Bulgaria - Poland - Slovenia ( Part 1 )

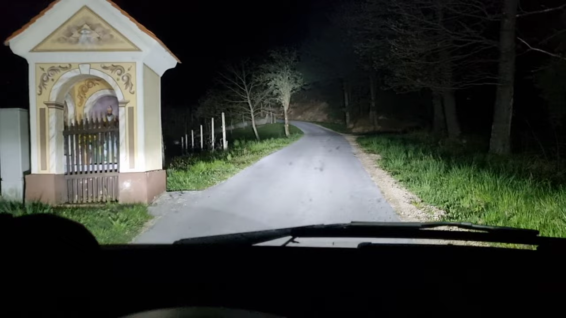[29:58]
Така, на адреса в Словения съм, обаче първо Google Maps ме прекара през
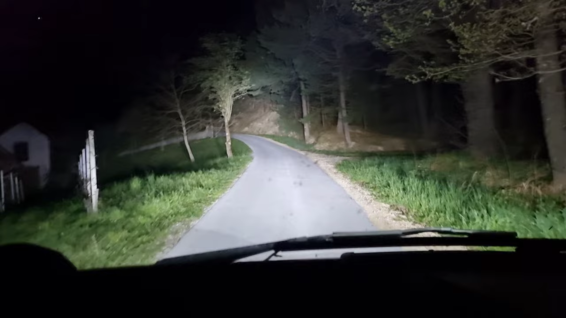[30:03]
някаква гора, в която нямаш как да мина. И направих обратен там, върнах се, да изляза на главния път и да продължа. И сега тук, тук пътя побива в сравнение с които беше. А обаче като се спусках надолу, трябваше да направя един остър десен завой, който аз няма как да го направя с буса.
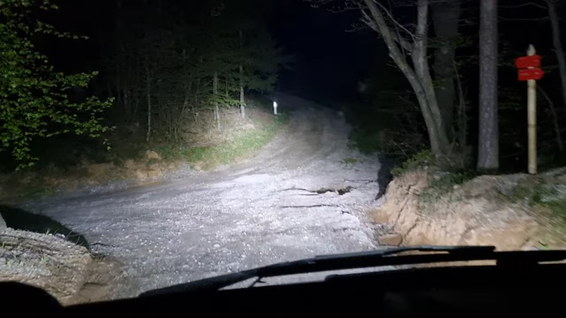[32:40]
Направо нямам да ме. Тук иначе живеят хора наляво, надясно. Свечат къщи. Това даже не беше къща всъщност. In 300 meters, your destination will be on the right.
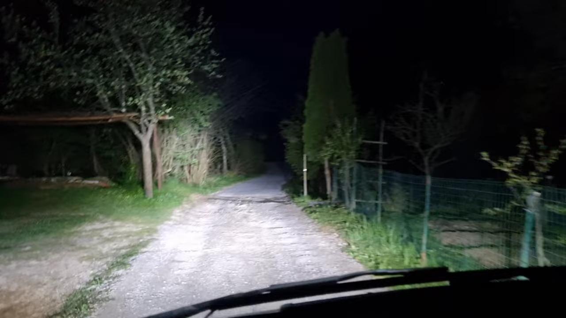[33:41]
В смисъл да не съм объркал. Ма не, тук е излял на асфалт. Леле. Да, ми го след 150 метра, че е в дясно адреса.
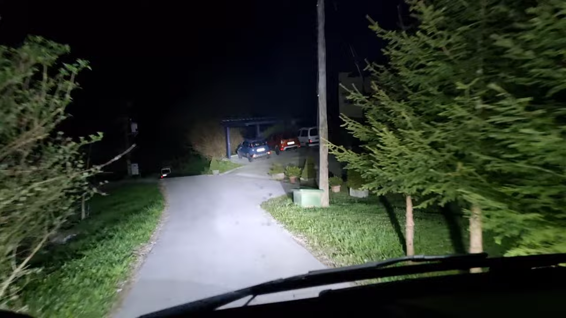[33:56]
На кола, където е. Той е супер стръм. Малек, как ще вият тия хора тук? Леле. Your destination is on the right. Ими да, явно съм някъде тук. Обаче къде точно и къде ще обърна?